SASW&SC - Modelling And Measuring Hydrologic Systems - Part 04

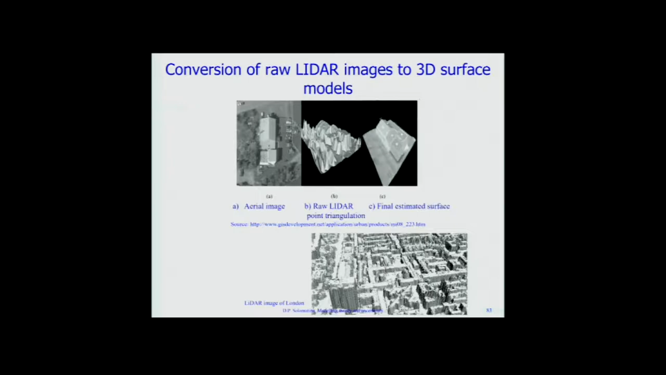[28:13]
represented okay this is some of the examples of LIDAR images when the plane goes or the car even drives along the city and scans the city and they have wonderful DEMs of the city with all these buildings and everything else that you have